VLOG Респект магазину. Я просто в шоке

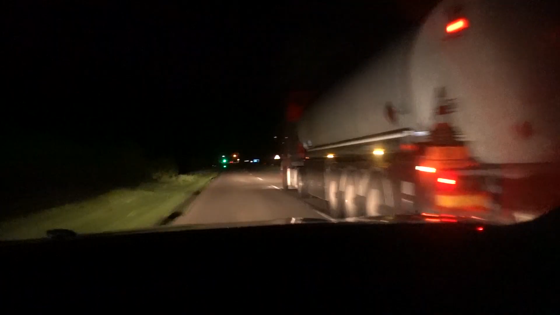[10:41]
Костя несется по трассе. Хочет скорее домой. Не, ну как несется. Он с разрешенной скоростью едет. Но мне все равно страшно, потому что темно.